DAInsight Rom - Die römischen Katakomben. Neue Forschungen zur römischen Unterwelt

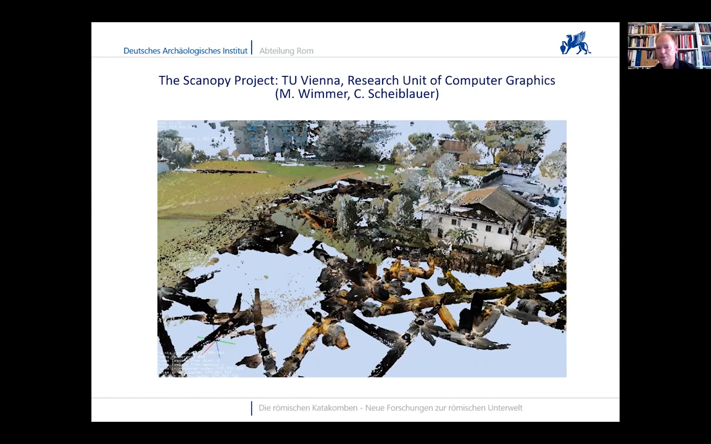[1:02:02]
viewer in einem viewer für die punkte wolke konnten wir die gesamte katakombe einladen ins programm und wenn sie so möchten vogelflug oder auch helikopterflug über die katakombe drüber fliegen und durch die gänge durch und um die gänge herumfliegen das wäre also ein teil was sie grün sehen
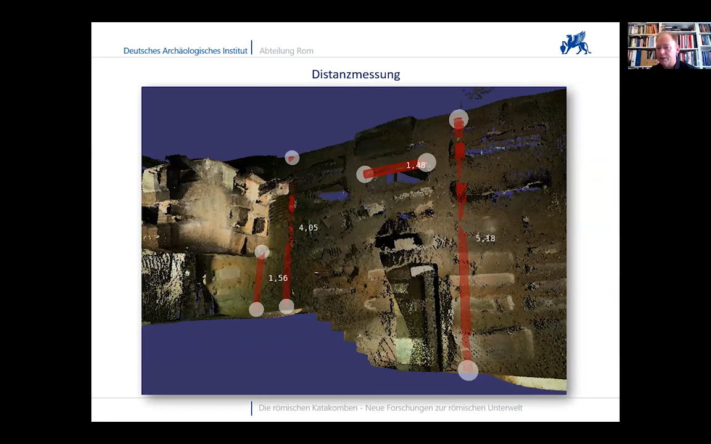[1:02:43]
machen kann nämlich eine vermessungsarbeit wie tief sind die gänge wie breit wie lang sind die gräber und auf diese art und weise ist es möglich geworden